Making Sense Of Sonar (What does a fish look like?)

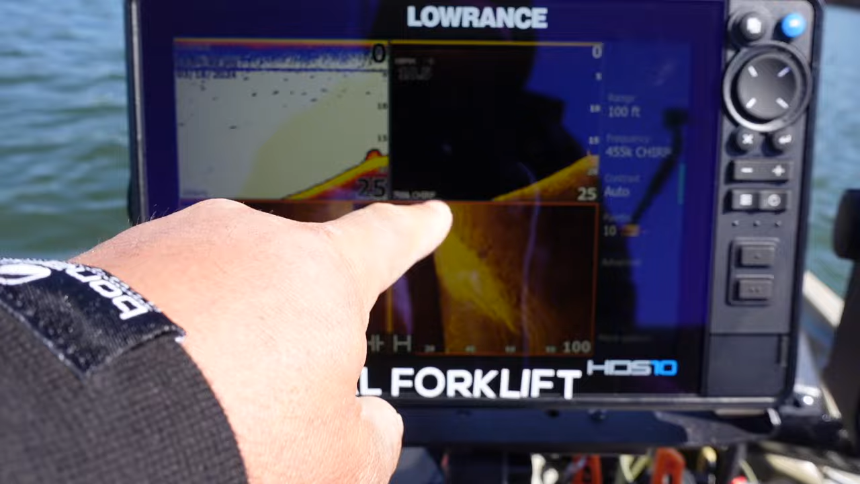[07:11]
It's actually a drop or a ledge as we call it.
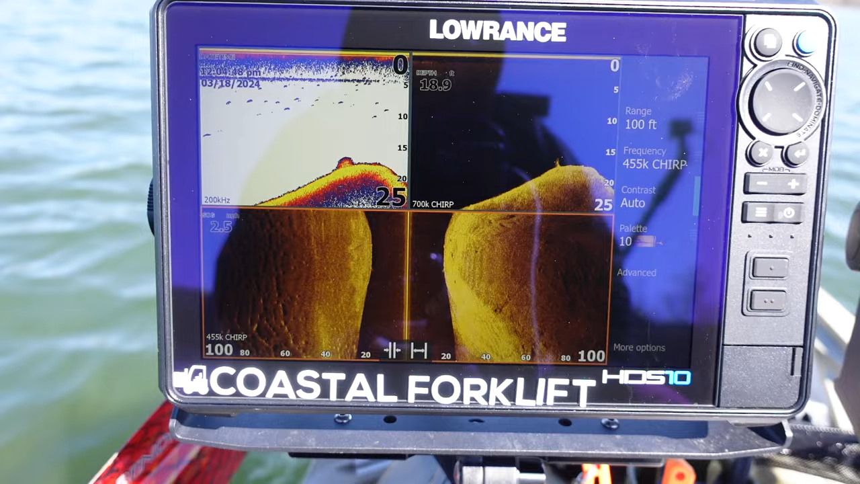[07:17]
So I'm going to turn left 45 degrees and I'm going to go out deep. There's a little bit of, there's a tree or something hanging off on the edge.
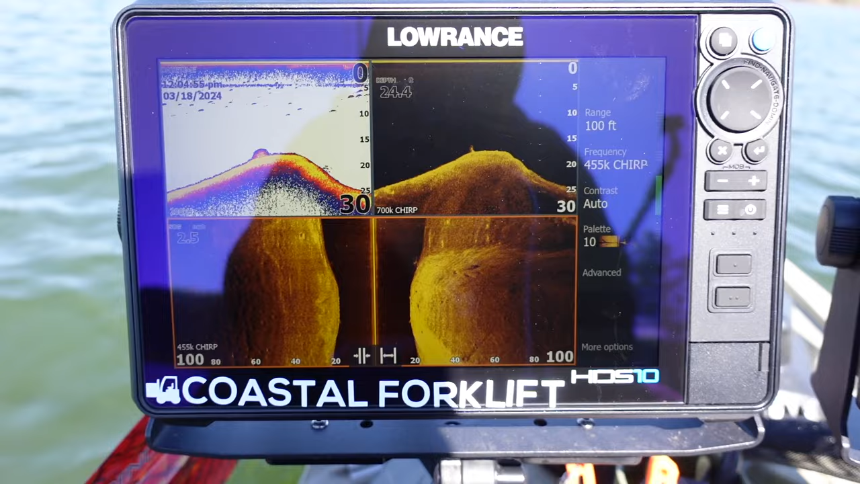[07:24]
Okay. And then I'm going to turn a 90 degrees all the way back around. Okay.
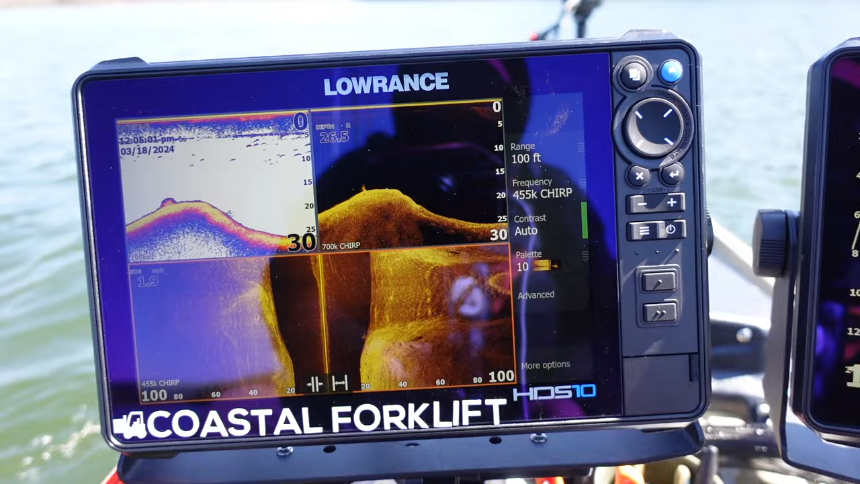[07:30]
And I'm going to come out of this deep water and I'm going to go over that ledge. Okay. See, there's that ledge, a little bit of rock on top.
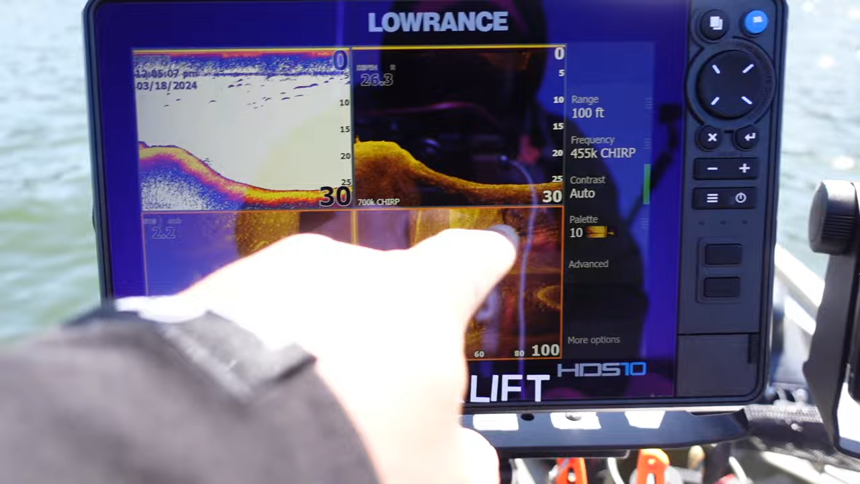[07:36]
On screen: depth 26.3 ft
I expect there to be bass sometimes during the year in, oops, I don't want that. I want a clear cursor.
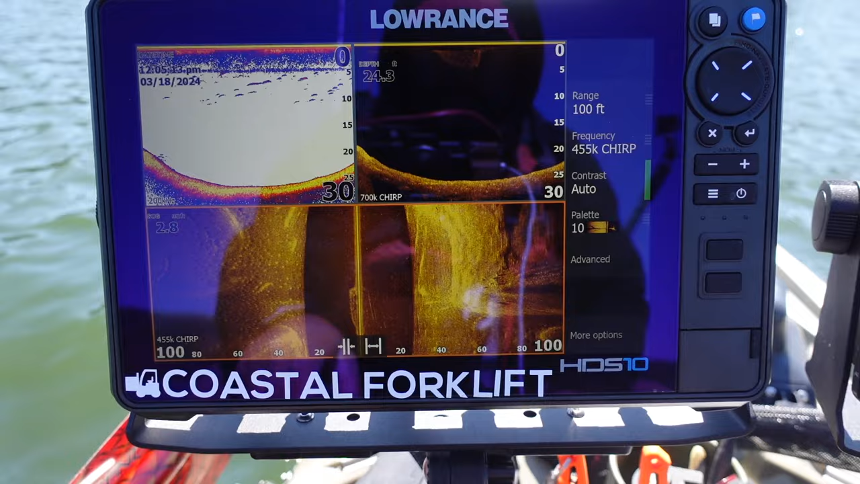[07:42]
I expect bass to be along that area. So, or along this edge. She's a lot of rock on the edge. It's because the silk can't settle on the edges.
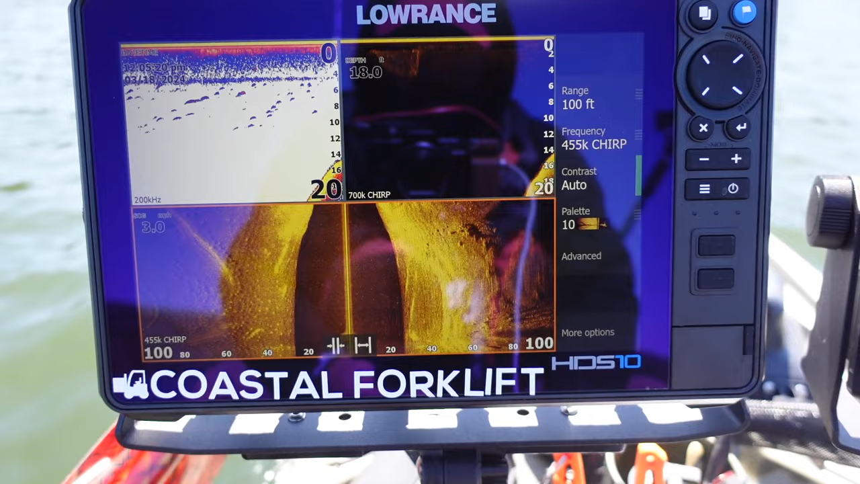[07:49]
They, you know, gravity pulls it down to the bottom. So we just came up over a ledge and bass will hang out there. They hang out along that tree right there and along that tree right there and over here. See, we went all the way up to 10 feet. We're in what, 25, 30 feet of water and then we came on up. Now I'm turning left. I'm scanning the shallows. There's not anything up here. No bait. Don't see any, you know, that might be a fish right there and that might be a couple of fish right there.
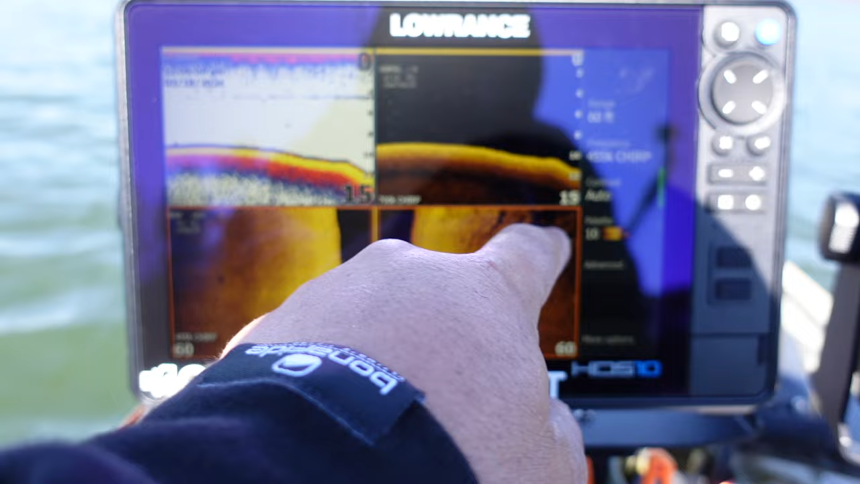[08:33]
In fact, let's zoom in a little bit to 60 feet. And I'll get, and this gives you a little bit more detail. I'm going to slow down a little. Okay. All this is hard, rocky bottom. It's like a, a rocky vein and stuff like that. It's all rock and be something I'd drag a Carolina rig or a jig through right on the edge of that drop.
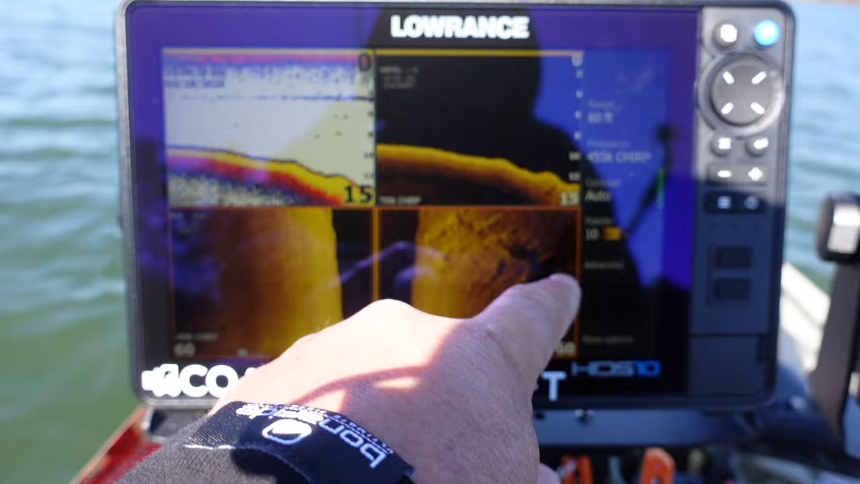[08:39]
See, it's dropping off right down into deep water.
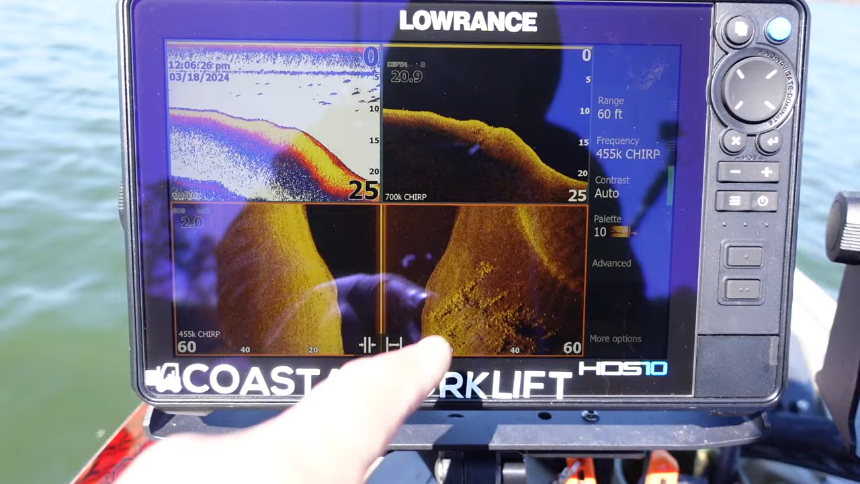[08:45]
Almost looks like an old, uh, old house foundation, but it's not. So I expect that a plate be in certain times of the year, that'll be a place of bass hang out. Still looking for fish though. All right. So look right here. There's a ball of bait fish. Let me zoom in. Ball of bait fish. Notice there's a few larger fish in here and there's one out here.
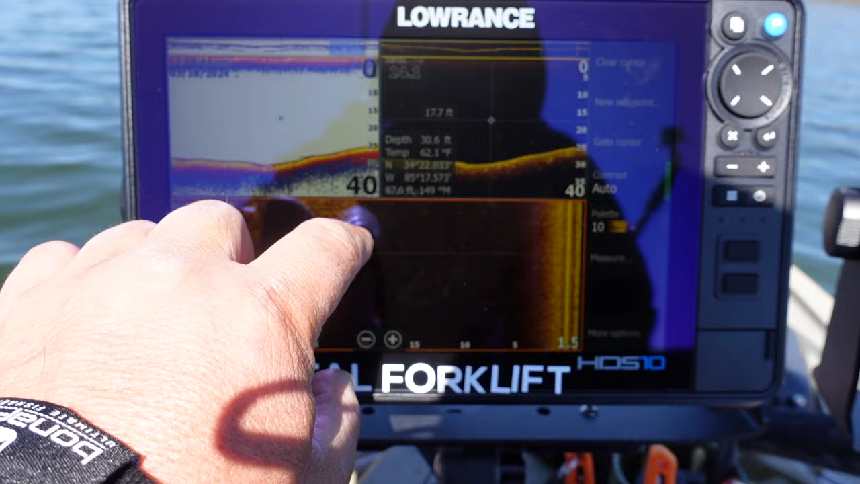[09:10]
I can almost guarantee that's a, that's a group of bass that are chasing bait fish out deep. And this is what those four facing sonar guys are. If you get your active, active target out and spin it around, you'll see those bass chasing that. And that's the kind of stuff they're looking for. And they're aiming, you know, the little bitty baits in the, with the spinning rods, all the fairy wands and jerk baits and stuff like that. You'd go out there and catch those fish. I can almost guarantee those are bass. So, and those are way off to the left. And I would have zoomed around and tried to find them and pinpoint where they're at and that kind of stuff.
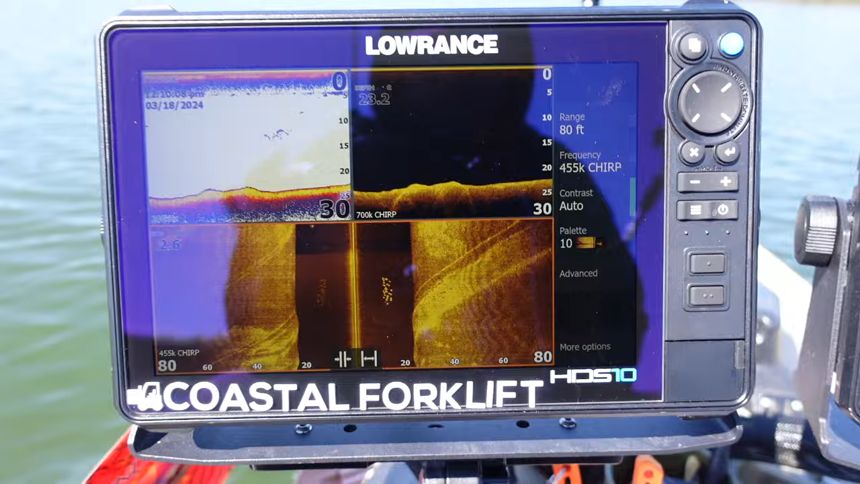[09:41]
So let's keep looking. All right. So here's a cool one. All right. So these right here, these are one of three things.
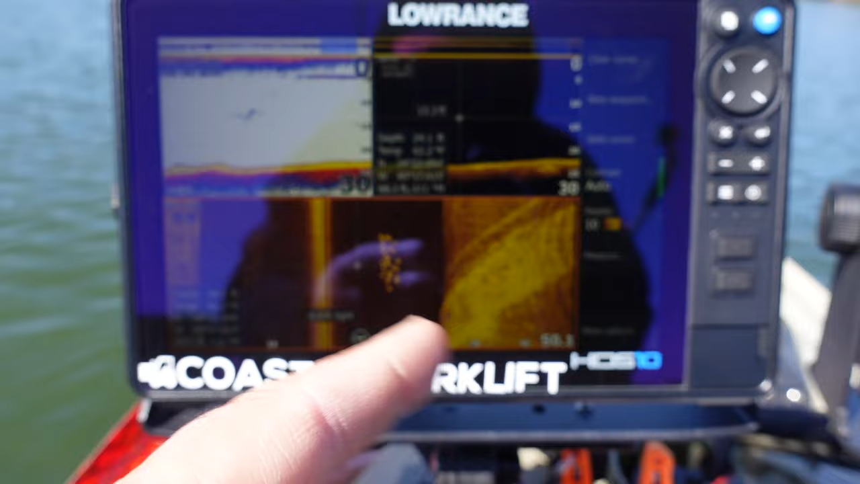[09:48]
Gizzard shad, because we have large gizzard shad in this lake, not thread fin like we've been seeing, a school of crappy or bass.
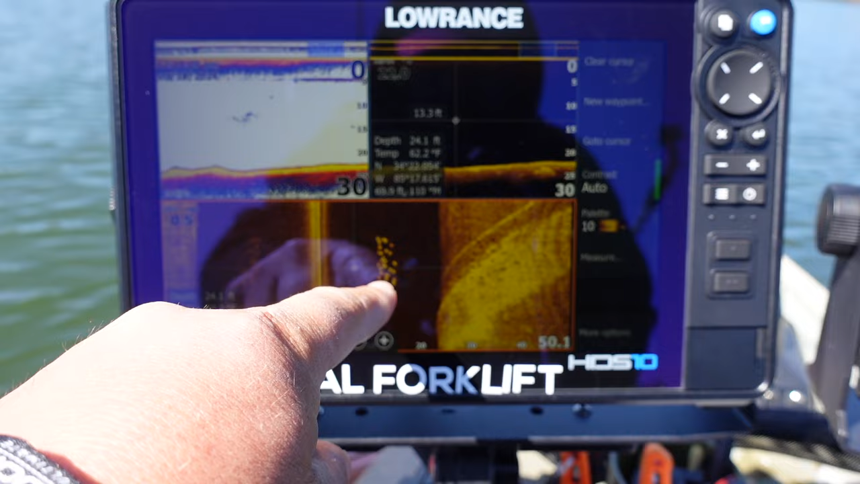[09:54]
My bet is that that's crappy. See how tight they are.
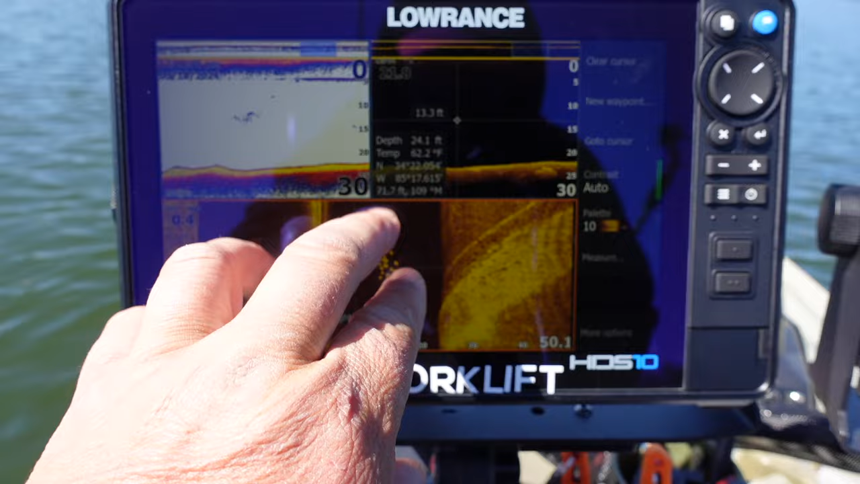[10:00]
A lot of times bass will be either if they're in smaller groups and they're stacked up, they're usually a little bit more spread out than this, but these might be bass. But my guess is that they're crappy. And I would go through and I'd throw a bait in front of them and see how they react on, on, on, on, uh, active target. So, but they were a little bit off to our right.
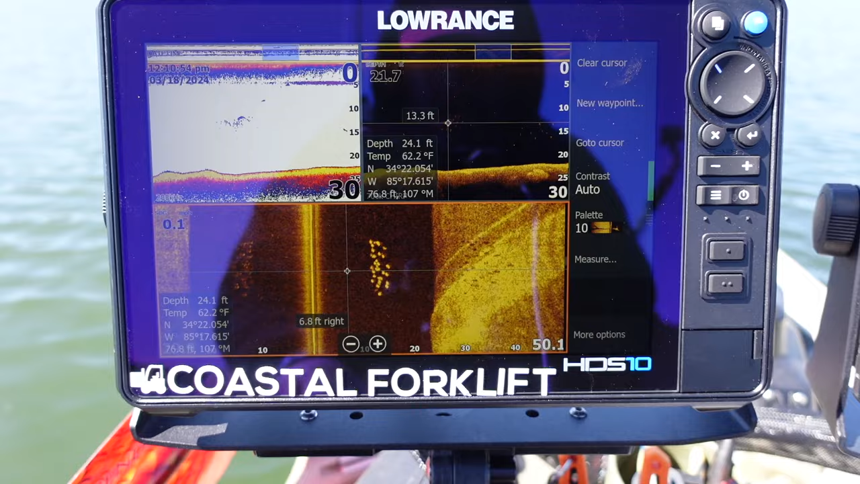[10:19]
And maybe I'll do that in another video. I want to show you guys some more stuff before we go. But, uh, but yeah, that's one of the three on this lake. All right. So we just went over a small group of bait fish and there's some larger fish around it.